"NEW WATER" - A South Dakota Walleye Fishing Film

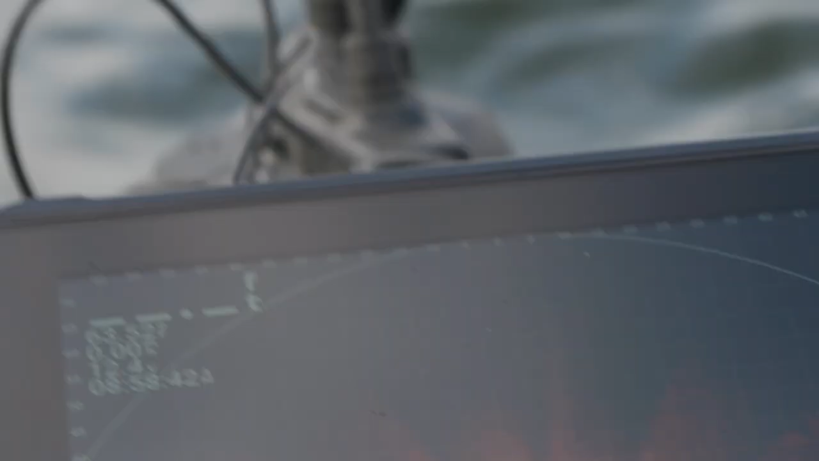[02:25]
they were that perspective mode is something else i might have cast it a tick too far to the left or right i mean
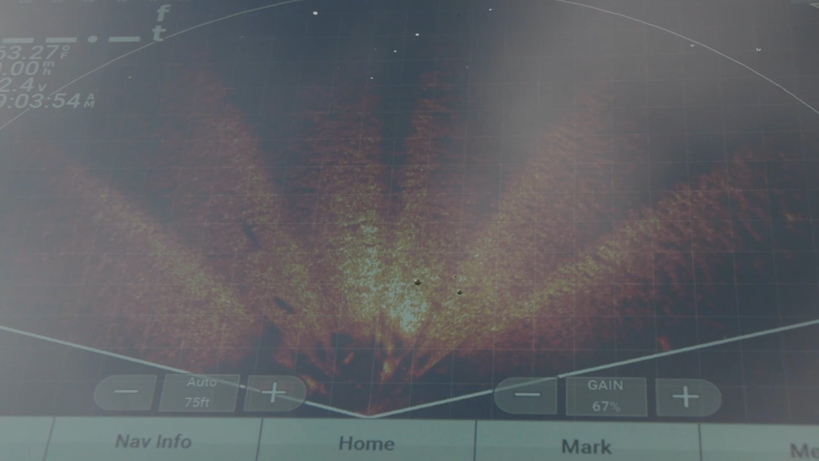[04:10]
yeah right on their front they're under the boat swimming too